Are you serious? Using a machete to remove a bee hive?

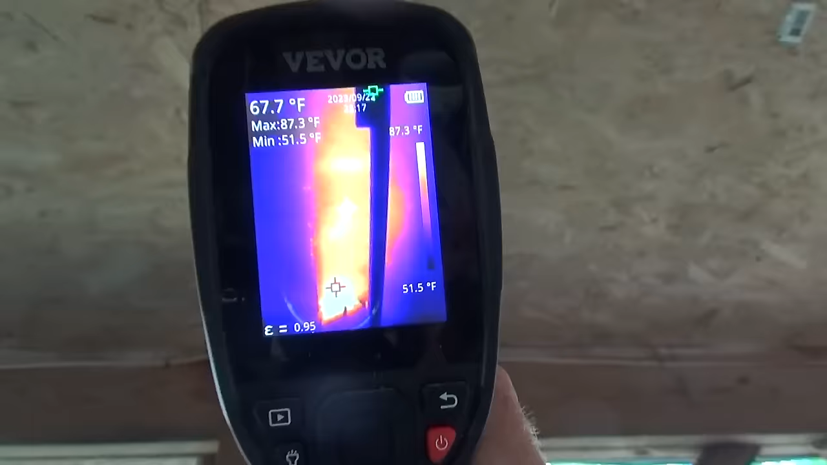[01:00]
On screen: spot 67.7°F, max 87.3°F, min 51.5°F, scale top 87.3°F, scale bottom 51.5°F
Look how long this hive is. It's every bit of 4 feet plus. We got bees running out on the other side of that plywood as well. So this is a really
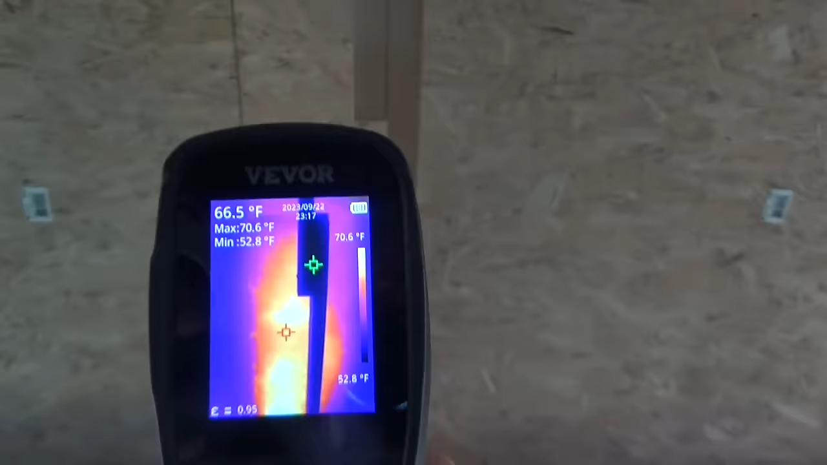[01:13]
On screen: spot 66.5°F, max 70.6°F, min 52.8°F, scale top 70.6°F, scale bottom 52.8°F
long beehive.
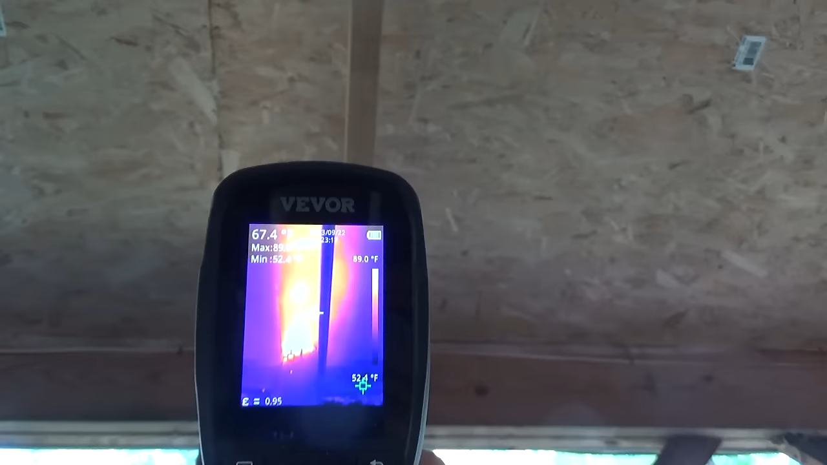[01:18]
On screen: spot 67.4°F, scale top 89.0°F
Wow. So there is where the hive is, right here. And we are going to remove that entire sheet of plywood.